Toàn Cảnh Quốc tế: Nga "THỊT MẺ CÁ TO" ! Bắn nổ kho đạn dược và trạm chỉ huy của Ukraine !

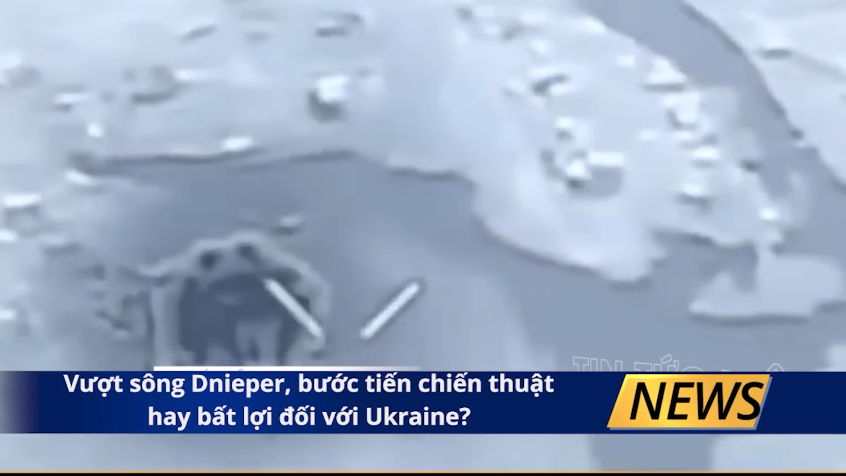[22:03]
Theo các nguồn tin của Nga các lực lượng Ukraine đã vượt sông Dnipo và thiết lập một vị trí ở bờ đối diện cùng lúc đó Kiev cũng đã tiến hành tiến vào lãnh thổ hiện do Nga kiểm soát ở miền Nam Ukraine
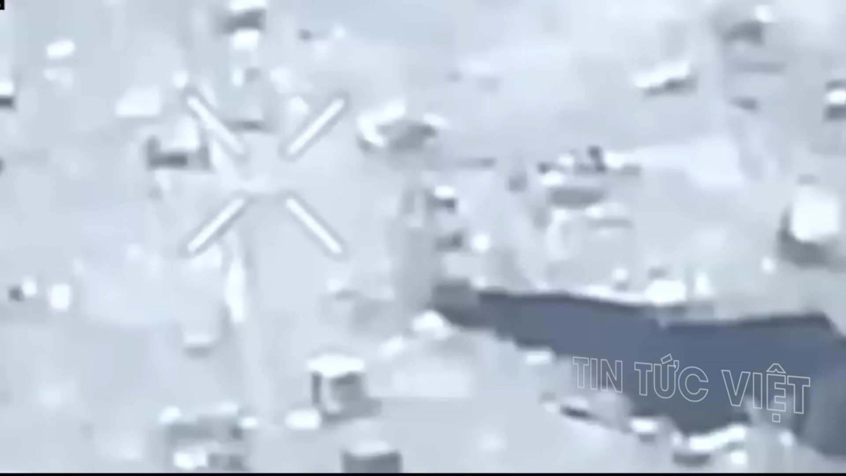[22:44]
một đoạn video ghi lại cảnh trên chiến trường cho thấy pháo binh Nga đang nhắm mục tiêu vào lực lượng Ukraine gần một cây cầu đường sắt ở tảng ngạn sông Deliper Qua đoạn video,